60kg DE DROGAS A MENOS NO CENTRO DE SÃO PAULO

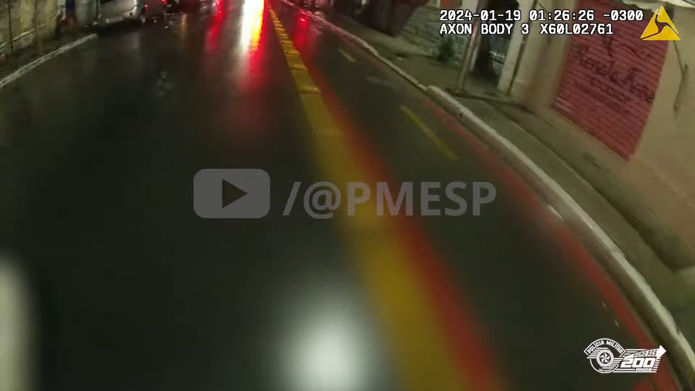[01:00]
Eu desembarquei da viatura, saí correndo atrás dele, para não perdermos o visual.
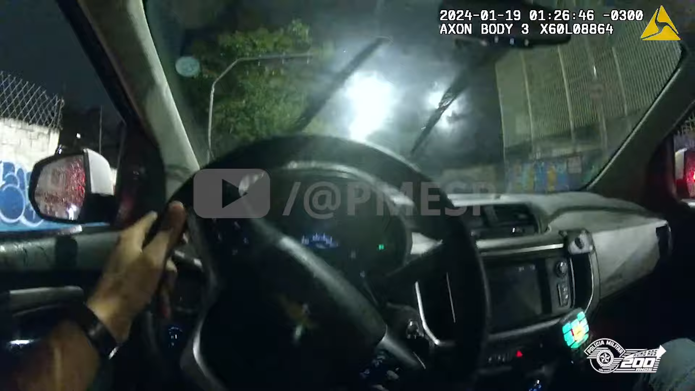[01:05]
E o motorista da equipe conseguiu manobrar a viatura a tempo e realizamos um cerco para abordar o infrator.